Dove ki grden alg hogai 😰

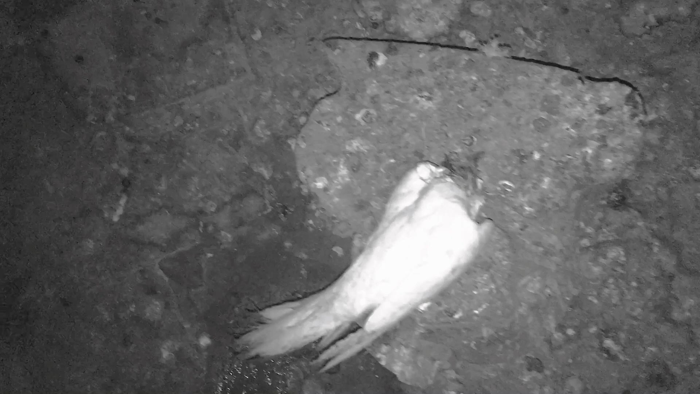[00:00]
यार अभी ना रात का टाइम है, मैं एवरी में आया हूँ। यार ये देखो यार,